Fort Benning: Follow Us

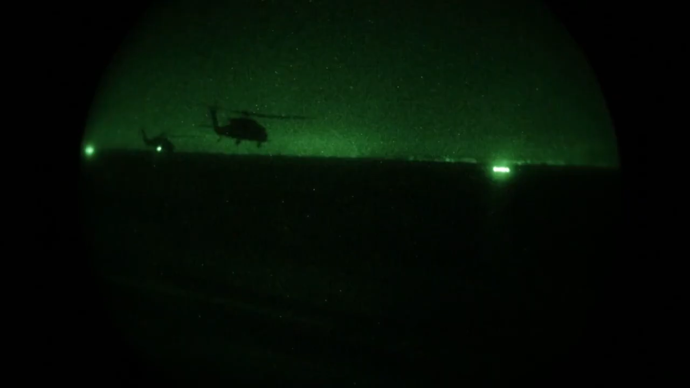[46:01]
Night vision devices did what seemed impossible, giving individual soldiers the ability to see in darkness.